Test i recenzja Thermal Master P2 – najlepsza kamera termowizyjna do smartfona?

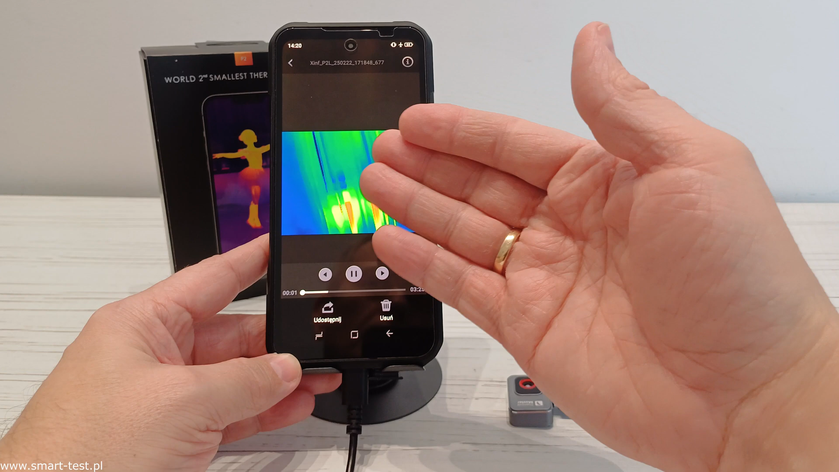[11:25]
Oglądnąć, zobaczyć jeszcze raz, przeanalizować sobie te pomiary. Tak więc jak widać, bardzo fajna sprawa. Oczywiście mamy tutaj też zakładkę ustawienia. Obszar ekranu, znak wodny, czas wyświetlania. To wszystko można sobie tutaj jeszcze wyregulować. Ustawienia temperatury.